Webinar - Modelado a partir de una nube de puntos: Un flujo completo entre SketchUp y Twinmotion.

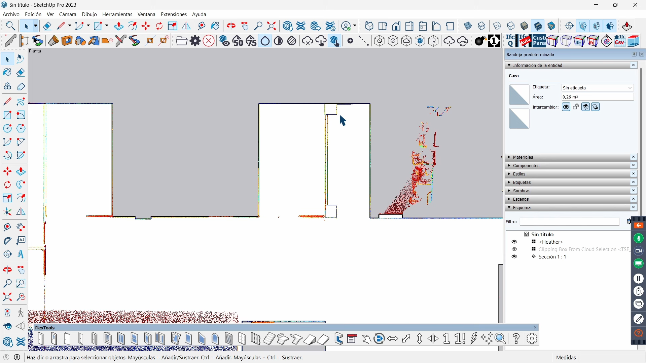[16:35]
veis que ahí tengo el tabique, aquí, esto parece,
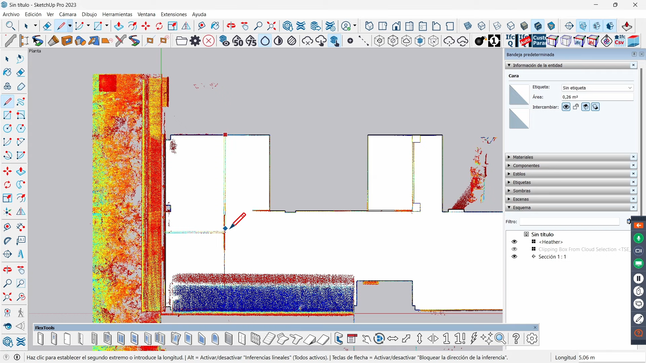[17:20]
ahí hay una puerta, vengo más o menos aquí,
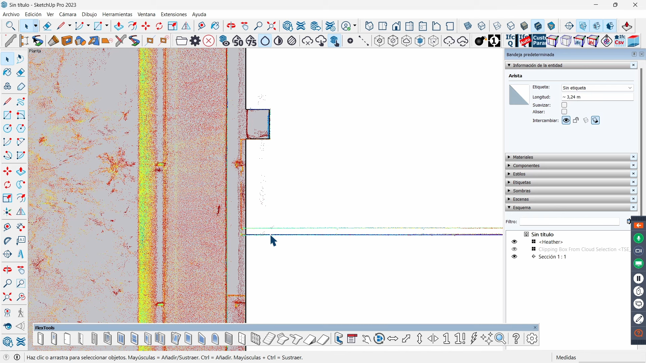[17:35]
me vengo aquí, y luego, lo que voy a hacer ahora es, voy a mover esto, y vamos a ver, le doy a copiar, si os dais cuenta, es un tabique de ocho centímetros,
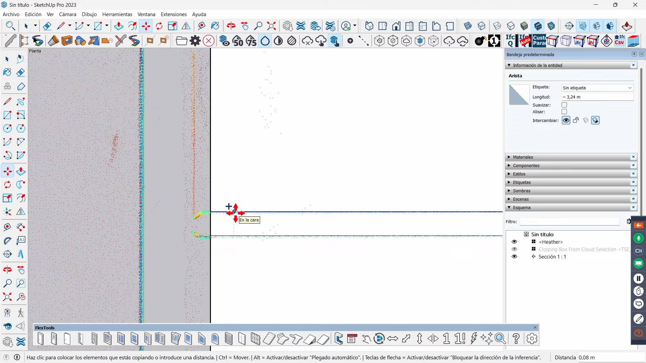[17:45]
cojo aquí, le doy a mover con copia, y este tabique,
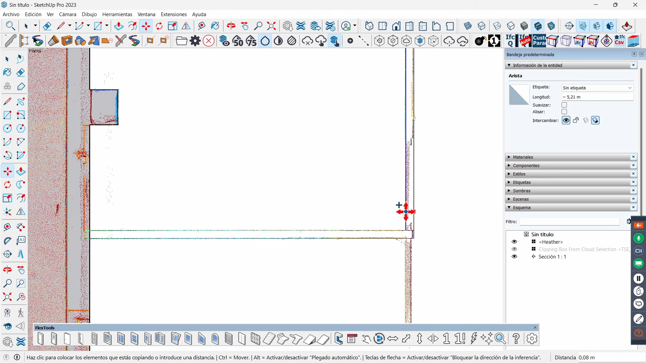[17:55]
si os dais cuenta, ahí arriba, nueve centímetros, le voy a decir también ocho, veis que más o menos lo tengo ahí encajado,
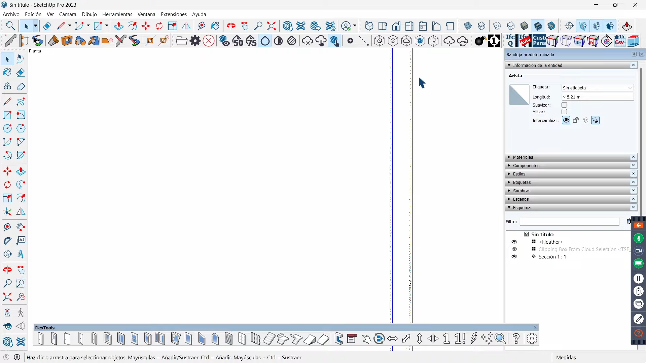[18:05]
y queda aquí una pequeña carpintería, una pequeña mampara, que vamos a coger, por ejemplo,
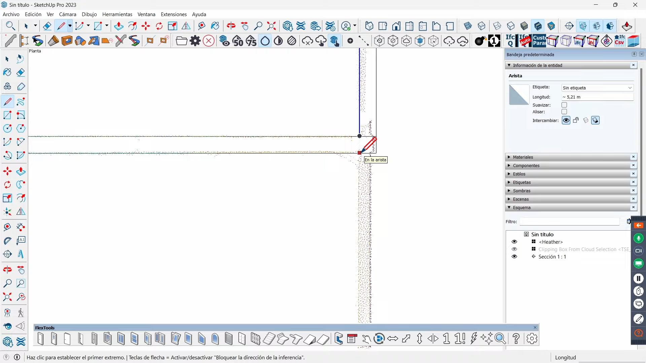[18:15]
esta alineación de aquí, nos vamos a venir
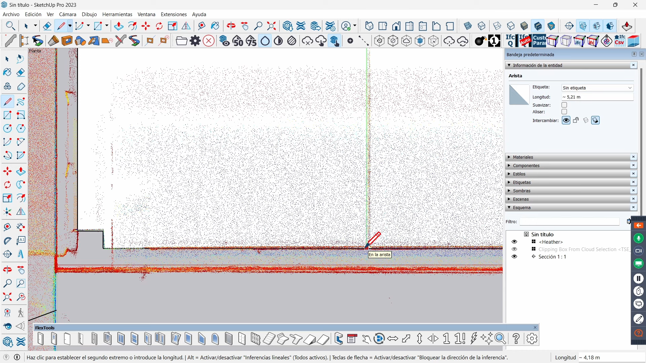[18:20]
aquí, y ahora voy a mover esta línea de aquí,
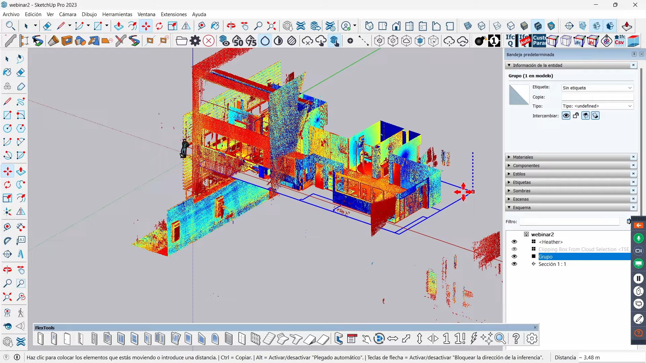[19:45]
le voy a dar a mover, y voy a coger, por ejemplo, este punto de aquí, cojo la alineación, fijo la alineación en el eje azul, le digo que quiero un punto de la nube de puntos, y cojo y anclo a cualquiera de los que tengo aquí,
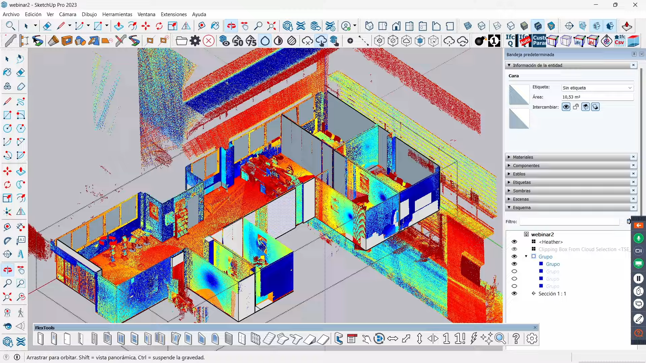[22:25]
Vale, ahora con las herramientas convencionales podría volver a activar mi nube de puntos y lo que haría sería dibujar, vamos a venirnos por ejemplo aquí
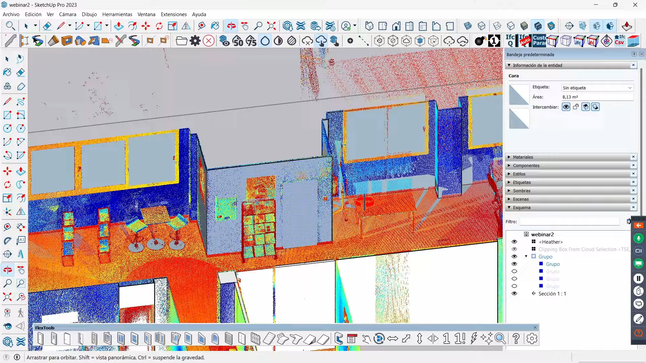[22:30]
y si queremos dibujar nuestra puerta por el formato digamos convencional, nos venimos aquí, hacemos un rectángulo, aquí que veis que prácticamente se confunde mi paramento con la nube de puntos,
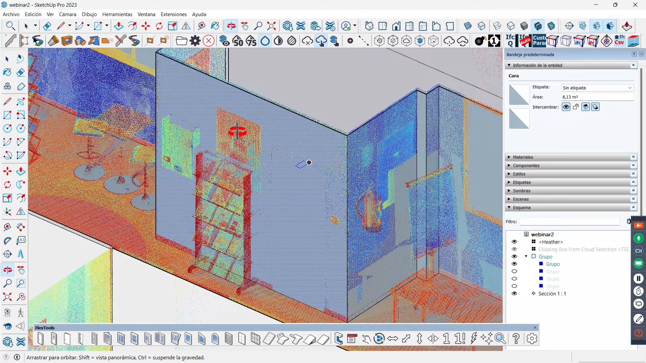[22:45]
puedo o cambiar un poco la visualización, puedo volver a la nube de puntos y decirle que lo quiero para tener un poquito más de contraste, puedo activar los rayos X y mirar que tengo aquí,
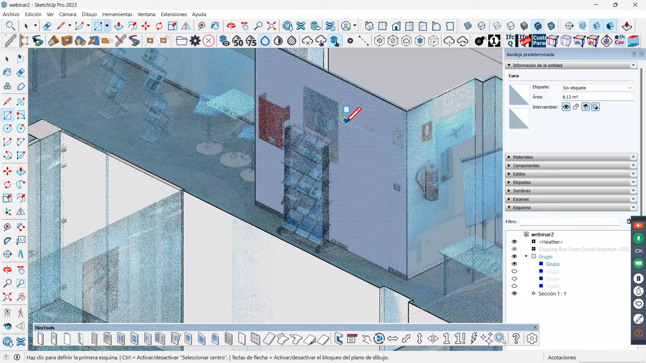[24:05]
voy a tratar, bueno, puedo hacer una sección, vamos a hacer una sección así,
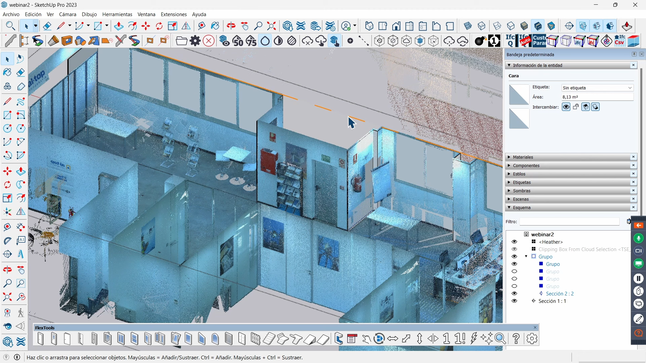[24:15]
selecciono la sección y me vengo aquí, alineo la vista y mi puerta, vale, tengo que mover la sección
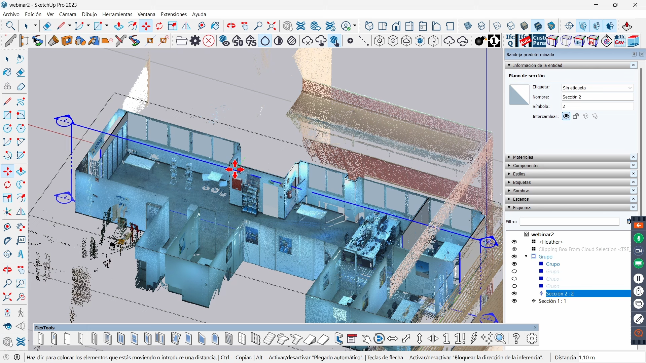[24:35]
un poquito para que se me vea esto, alineo la vista y mi puerta de emergencia
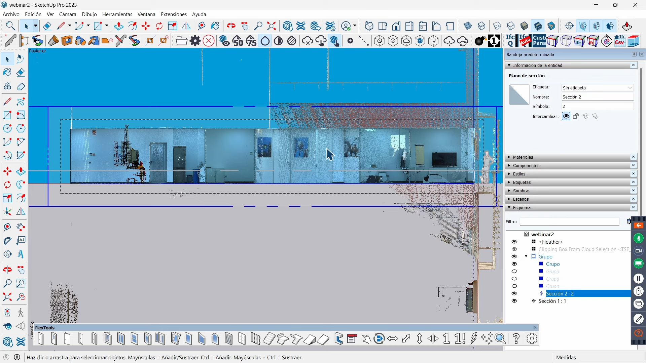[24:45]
debe de ser, estoy mirando justo para el otro lado, vamos a darle a invertir,
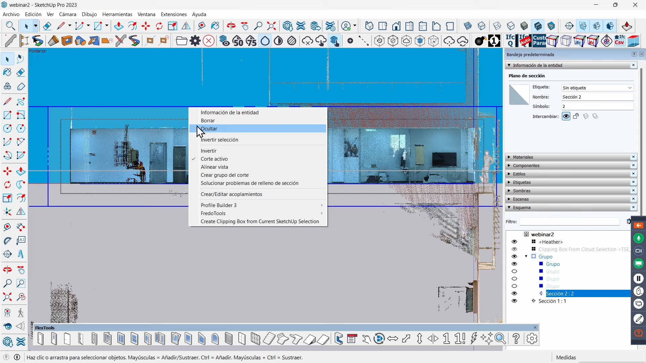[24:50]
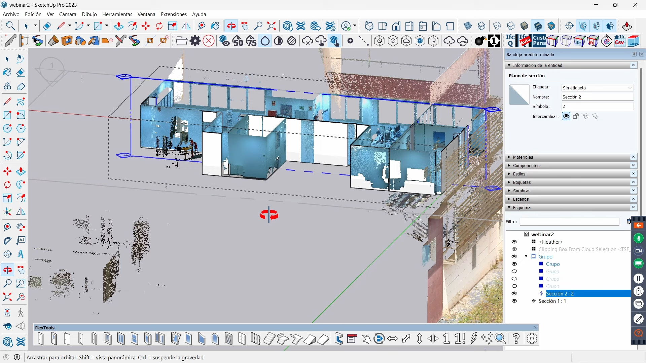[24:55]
no, a ver, invertir,
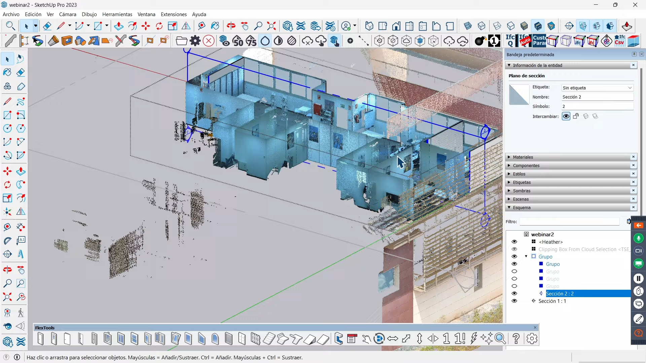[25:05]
no sé no sé por qué no estoy viendo la puerta o yo no lo estoy haciendo bien, a ver,
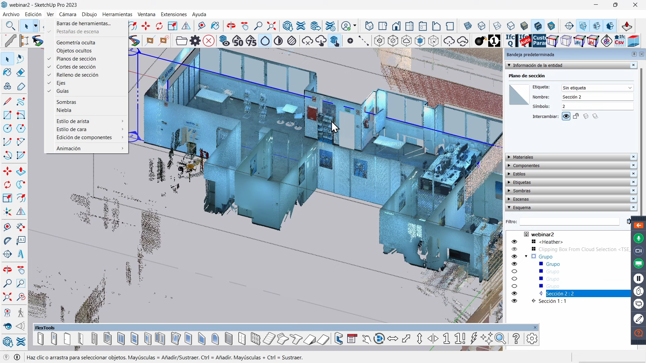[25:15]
a ver, aquí he lanzado, ahora sí, vale, me vengo aquí, cojo un rectángulo,
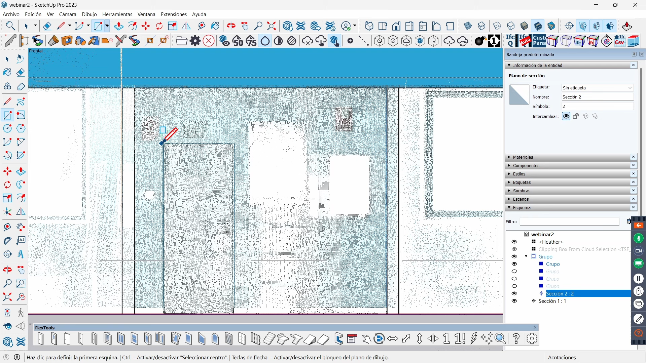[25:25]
hago mi puerta y luego le podría hacer, bueno, estoy haciendo la puerta en el otro lado,
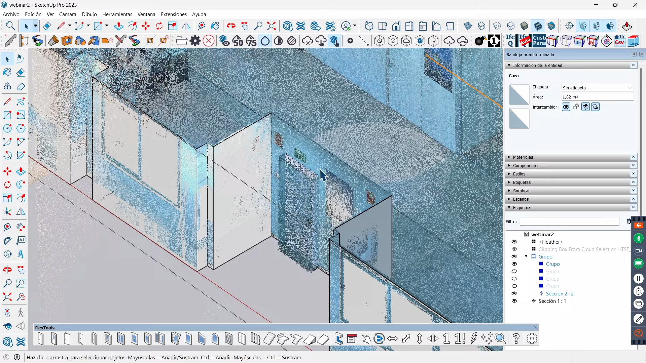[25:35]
bueno, puedo coger la puerta, puedo modelarla por el sistema convencional y puedo decirle que quiero hacer un offset,